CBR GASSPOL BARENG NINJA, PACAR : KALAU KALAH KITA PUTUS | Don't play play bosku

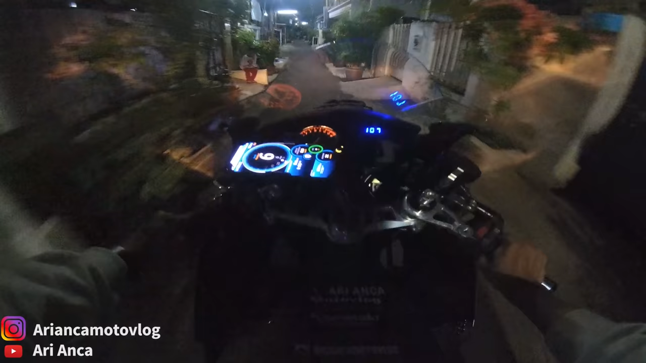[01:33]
Ya, brother, ini gue balik dari tongkrongan rumahnya temen di Jakarta Timur juga.
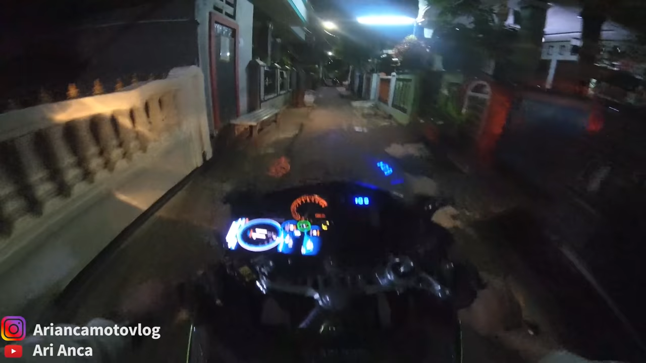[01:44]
Itu buka nggak sih sana gerbang tuh? Jangan sampai ketutup, nggak bisa gue nih balik nih. Misi pak. Waduh, kakinya bapak nggak diturunin di itu tuh, nggak dilipet tuh. Besi nih lewat nih.
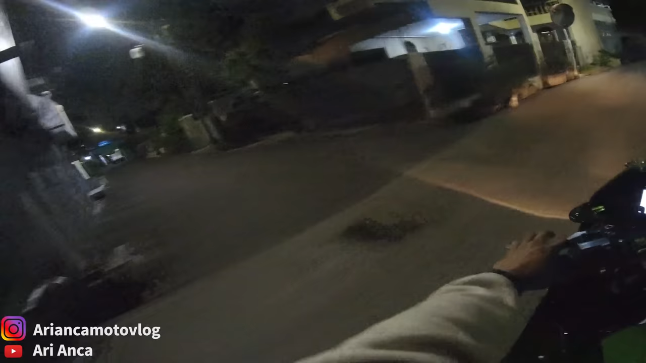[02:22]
Udah mau balik kosan ini, kosan gue deket dari sini, cuma gue mau sekali putaran dulu dah, kemana gitu kayak. Cari angin kalau kata orang-orang mah. Cari angin coy. Wuhuu, sayang velg, ini ada polisi tidur nih.
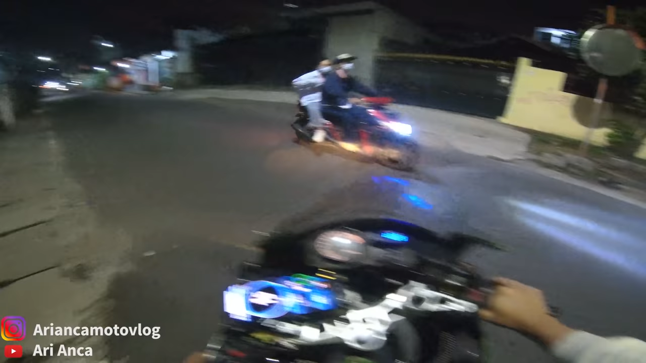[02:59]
tuh kan baru ada udah keluar di mau, belum jalan poros juga, belum jalan gede juga udah ada cobaan nih. Orang pacaran tuh. Jadi brother, di Sulawesi Barat itu salah satu penghasil cewek cantik itu,
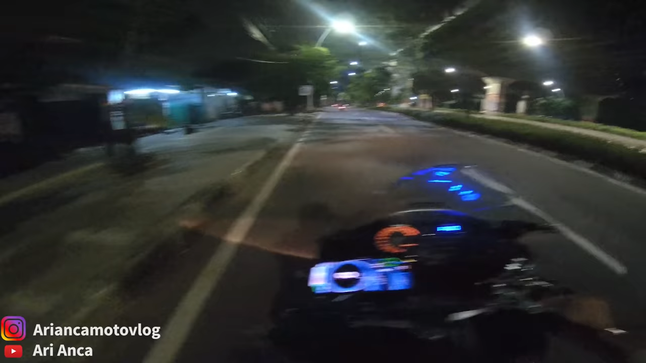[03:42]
Jadi brother, ini kita mau keliling dulu nih, nikmati malam kan, santai gitu. Weh, ada harimau bawa motor tuh. Bajunya kulit harimau. Biasanya jam-jam segini nih banyak yang kajili-jili sih bawa motor. Banyak yang ugal tuh, pada ugal semua tuh. Jalan kosong soalnya. Yo, itu kan lu nyoba cobaan gua tuh.
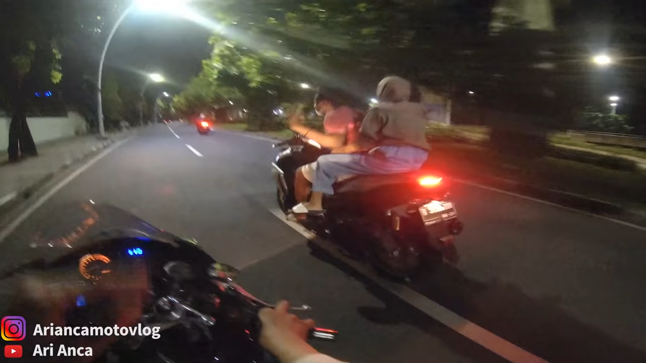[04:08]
Cobaan tuh, hasilnya dia tuh orang pacaran tuh. Mentang-mentang gua enggak ini ya. Mentang-mentang gua enggak ada boncengan ya lewat samping gua. Lihat samping gua, halo Arianca, enak banget lu. Gua sini nih, kosong. Gak ada bos.
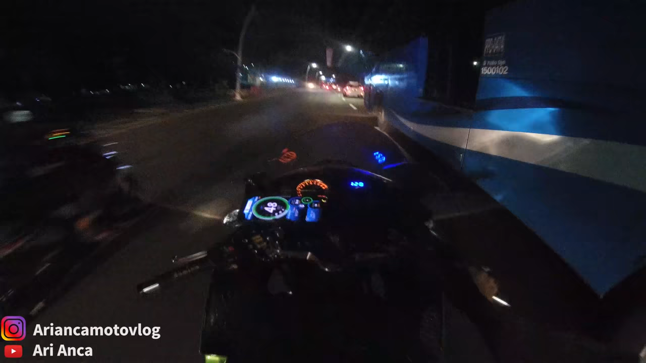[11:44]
Aduh, kemana lagi kita ini, brother? Kita keliling kemana lagi ini? Dasar ini, gak ada pasangan di Jakarta. Bangsat. Gak ada tuh plat nomor, woy. Berhenti kok diam. Berhenti kok diam, berhenti kok ribut. Ribut sekali kok.
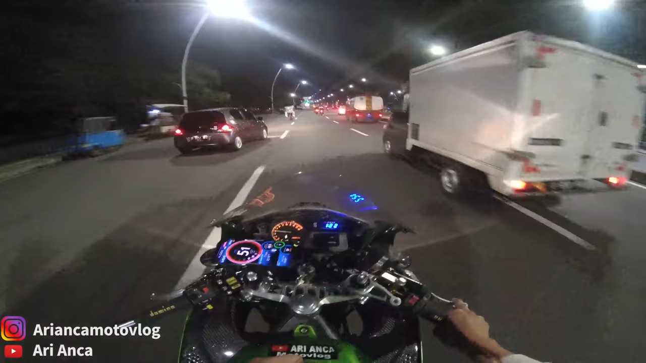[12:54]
Biasanya ada lagi nih, kalau malam-malam nih, Kang Ugel ada lagi nih, biasanya malam nih. Ada lagi nih biasanya nih. Tadi dia balapan sih itu, R15 sama CBR. Balapan sih tadi tuh yang berat tadi tuh R15 tuh. Berat banget itu motor tadi tuh.
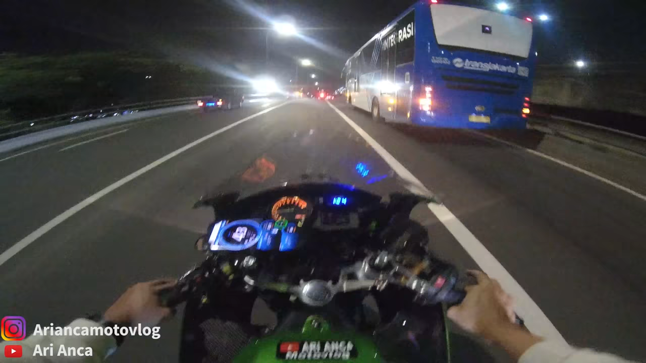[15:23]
Wah, udah mau nyampe kita nih, Bray. Udah lampu hijau aja tuh. Ganggu banget ini suara plat nomor.